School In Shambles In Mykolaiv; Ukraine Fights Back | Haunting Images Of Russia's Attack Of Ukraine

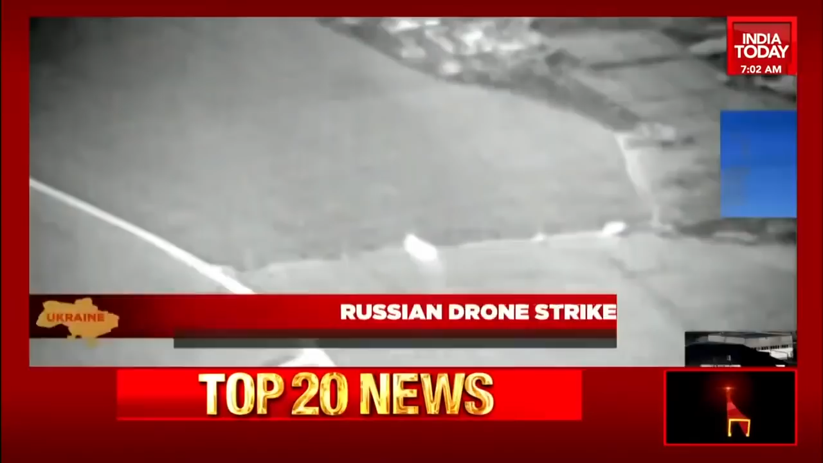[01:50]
The Russian defence ministry has released a video on Sunday which shows strikes being carried out with the help of drones. This is unarmed combat aircraft taking off and bombing Ukrainian cities.
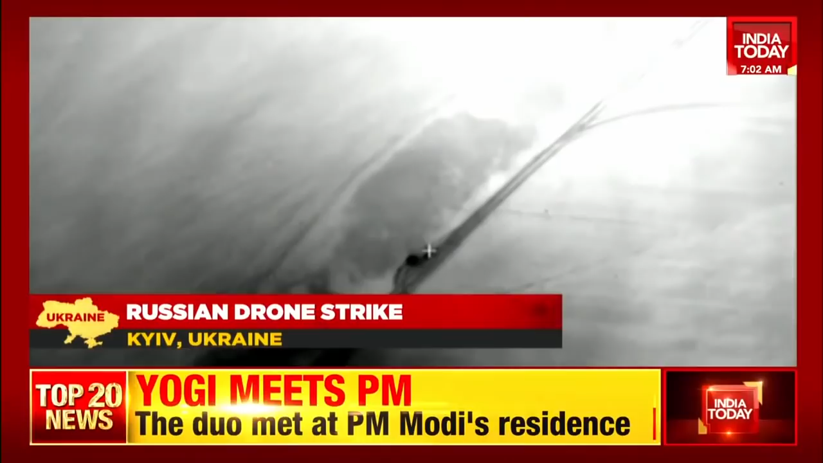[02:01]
The location of the bombing is said to be the capital of Kiev.